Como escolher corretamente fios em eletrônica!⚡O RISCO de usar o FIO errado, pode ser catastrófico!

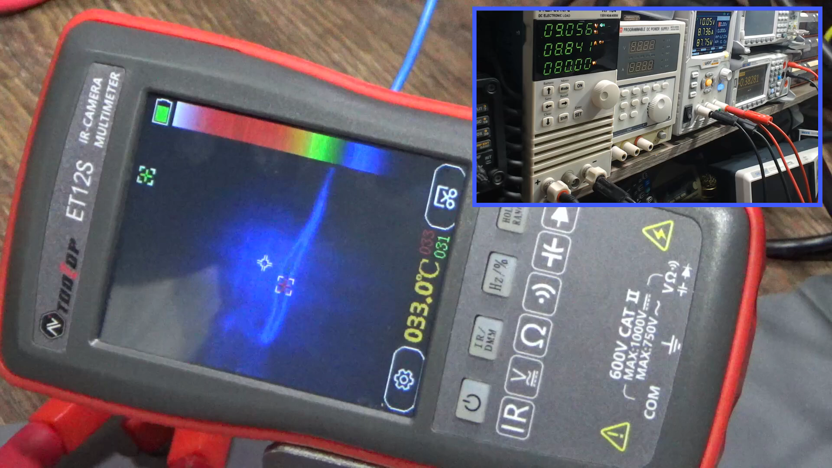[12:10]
Repara o que vai estar acontecendo ali, ó. A gente já vê ele mudando ali de cor, ficar um pouquinho esverdeado aqui, ó. Dá para notar que ele já está conforme a escala, quanto mais claro ele ficar, mais quente ele está. Ok? E está indicando já uma máxima, a máxima está aqui em vermelho, 34 graus. Ele não está na posição central ali, mas é o displayzinho de cima ali, ó. Deixa eu tentar centralizar ele.
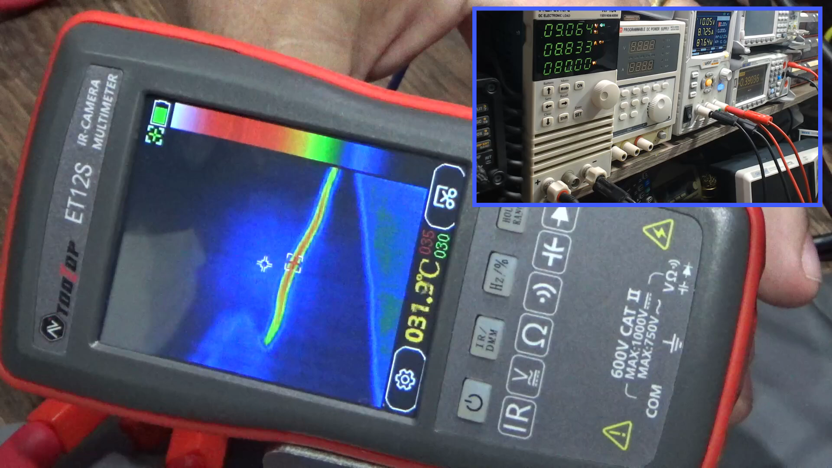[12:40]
Aqui. Aí a gente mede exatamente em cima do fio. 36 agora no amarelo. 36 graus, ele vai aquecendo aos poucos. É isso aí, deve ficar nessa faixa aí, 36, 38, bicou 38 ali. Muito bem. Está nessa faixa aí, entre 36 e 38, né? Agora eu vou desligar.
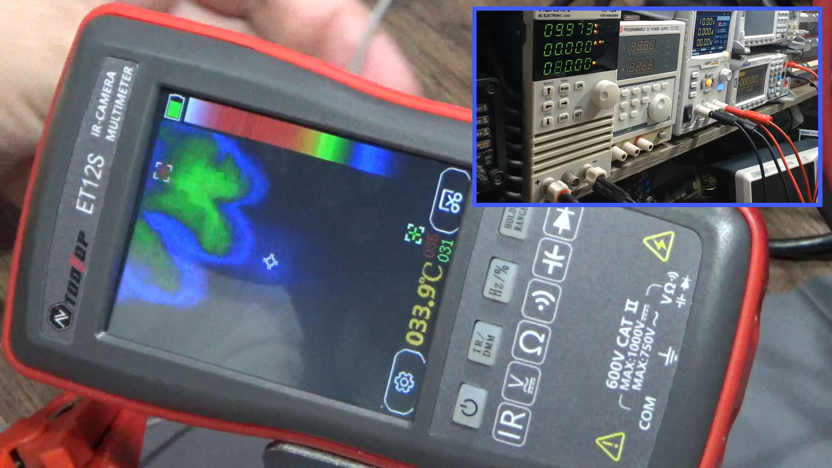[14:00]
On screen: spot 33.9°C
Que é o mais fininho, aquele que tinha menos de meio milímetro de diâmetro. Já está no fio cinza, vamos botar ele aqui na posição. Ok, está aqui, ó. Ele está aqui. Ele fica bem escuro, né? Está meio azulado, porque a temperatura dele está igual a do ambiente. Por isso que ele fica na mesma cor. E é assim que funciona a câmera térmica, tá? Indicando aí, 31, 32 graus, que é a temperatura desse ambiente.
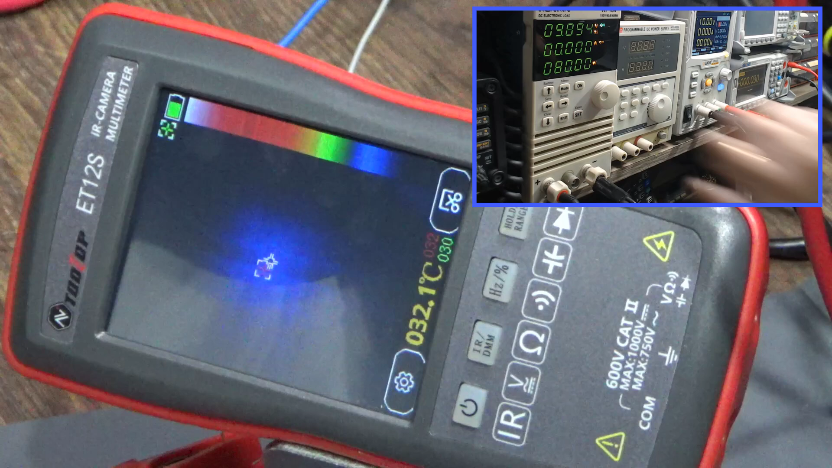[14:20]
On screen: spot 032.1°C
Agora eu vou ligar a corrente. Repara que ele esquenta muito rápido. Olha, já ficou vermelho. Já está em 36, 37, 40.
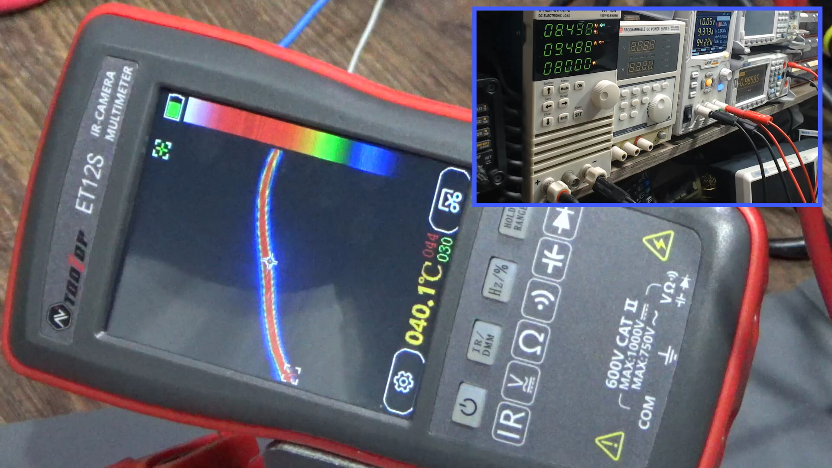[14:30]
On screen: spot 040.1°C
Voltou a 38, fez pico de 40. Porque a câmera tem que ficar bem na posição aqui para a gente ver.
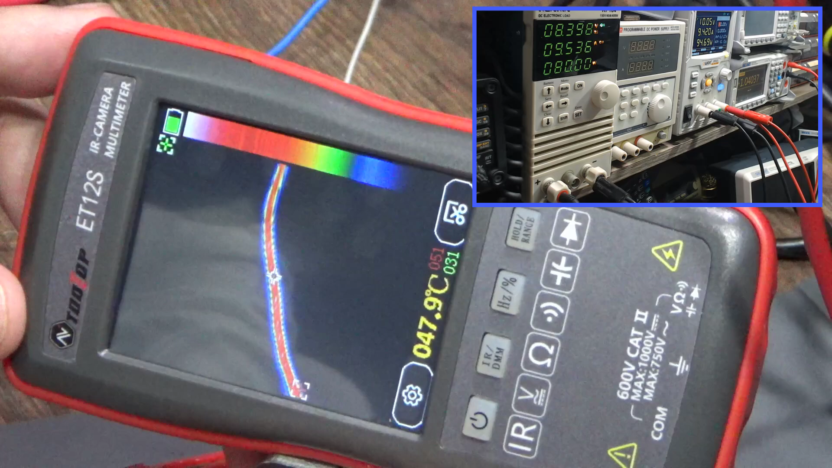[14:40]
Tem uma posição mais embaixo aqui, que ainda está mais quente aqui, ó. Mais perto da extremidade. Aqui, ó, 46, 46.
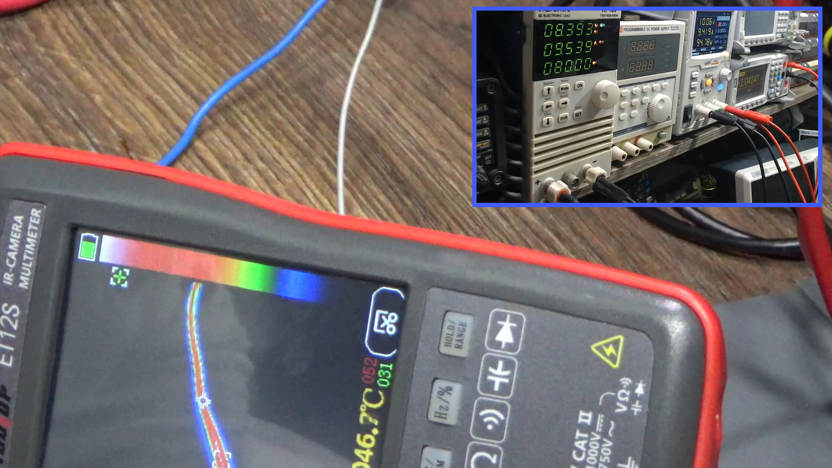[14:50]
Colocando a mão nele, a gente sente o fio quente. Realmente não é um fio apropriado para essa corrente, ou para dissipar 80 watts. Desligando.
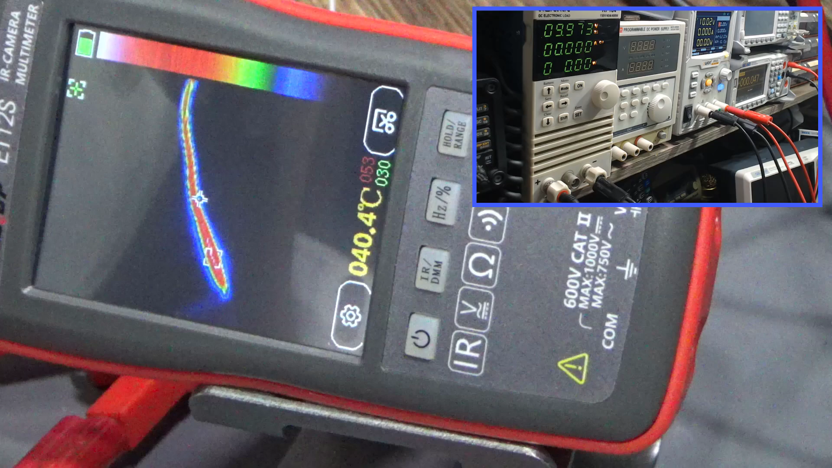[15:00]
Ele vai demorar um pouquinho mais a... Mas aqui, ó, no mostrador, a gente já vê que ele está diminuindo. A temperatura, né?
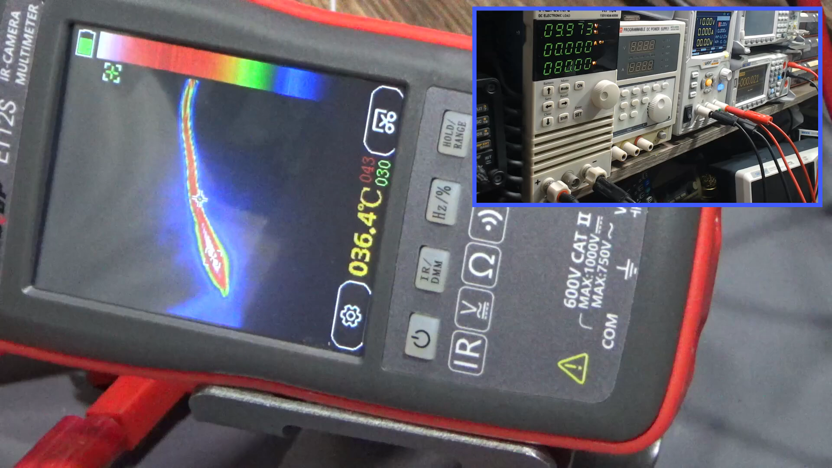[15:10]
Eu já desliguei a carga. Ok, a gente já baixou para 36, 35, ok, 33. O que a gente prova aqui, botando, se puser o fio preto aqui, ele pouco vai aquecer. Podemos até botar a atitude de experiência.
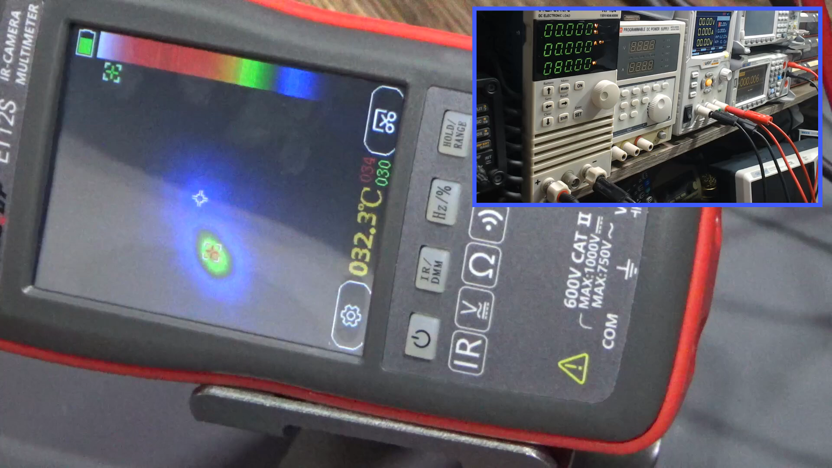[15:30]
On screen: spot 32.3°C
Mas, ele já se mostrou que é o fio que tem menor queda, e portanto dissipa o menor calor. E com isso, terá também uma menor dissipação.
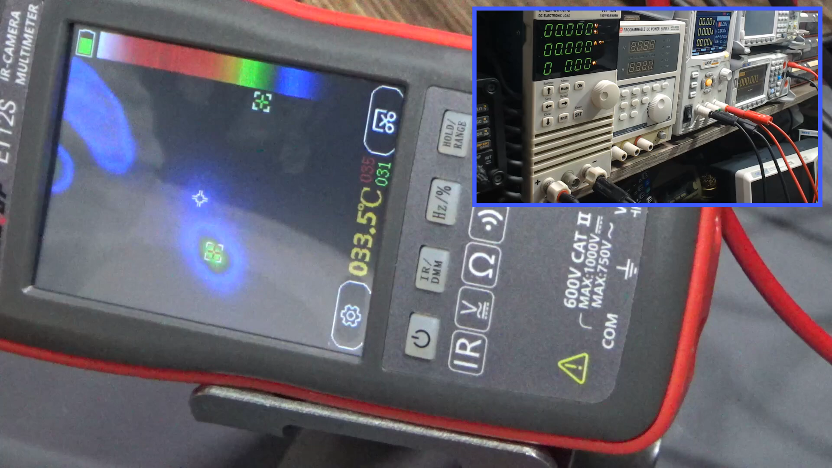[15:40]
Vou tentar botar ele aqui na posição. Ligando da mesma forma para o fio preto. 80 watts. A queda, a gente está vendo aqui, 148 milivolts.
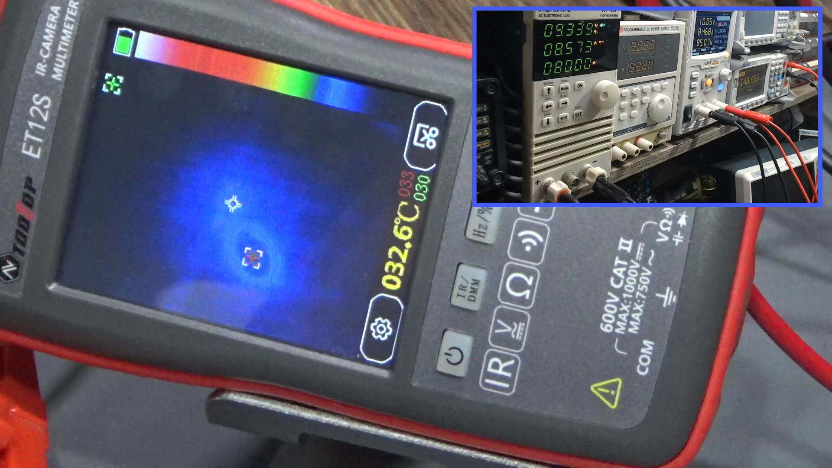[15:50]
Porque eu aumentei para 80 watts. Mas, por enquanto, ó... Ele está aqui, ó. Mas, ele nem está mudando muito de cor, não. A temperatura dele continua a 32, que é compatível com o resto do ambiente. Está passando 8,5 amperes por ele. Falando aos 80 watts. Ele está lá, ó. Manteve a temperatura. Praticamente com uma dissipação pouco perceptível pela câmera, tá?
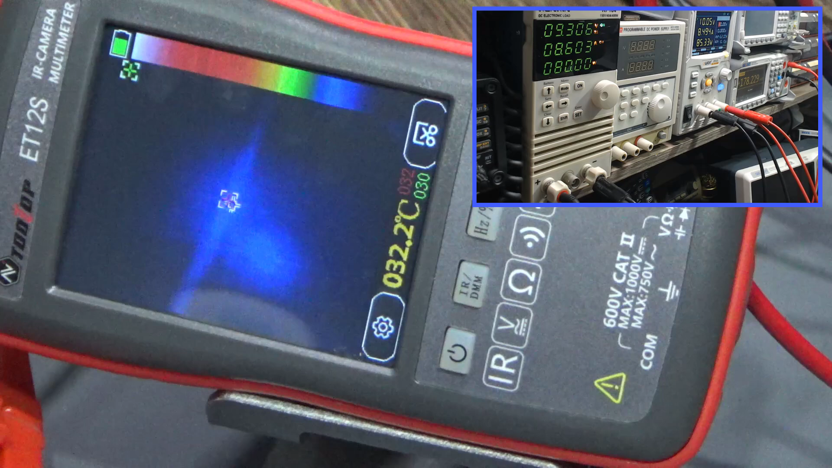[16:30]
On screen: spot 32.2°C
Mas, é claro que tem, porque está tendo uma queda aqui de 170 milivolts. Então, tem uma dissipação, perda por calor, por efeito joule no fio. Mas, ela é tolerável e o fio não esquenta. Ao contrário do fio mais fino, o fio cinza, ou até mesmo do intermediário, o fio azul.